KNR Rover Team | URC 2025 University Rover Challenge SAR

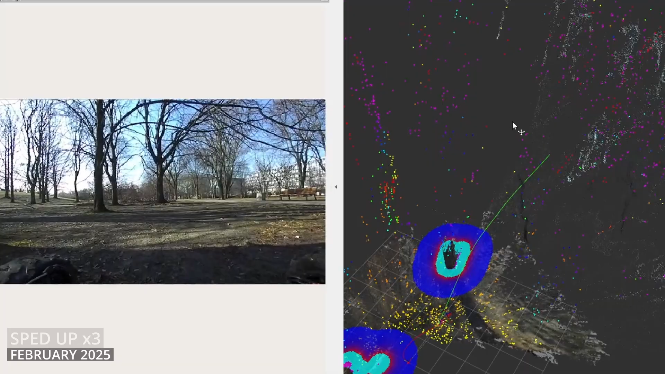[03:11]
While ROS2 forms our software's foundation, its heart is a visual slum and accurate visual-inertial odometry.